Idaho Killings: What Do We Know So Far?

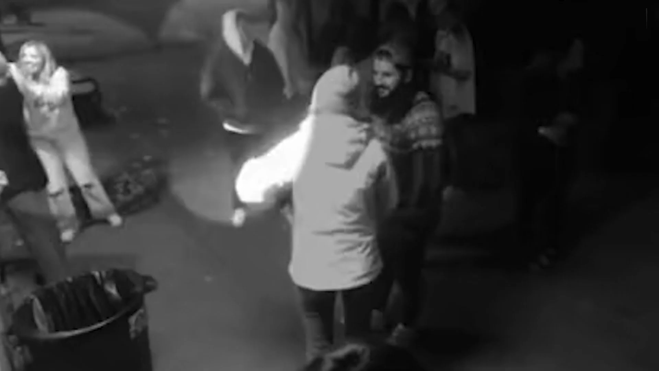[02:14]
And this hooded man who was stood outside the food van at the end of the night with them. The community is on edge.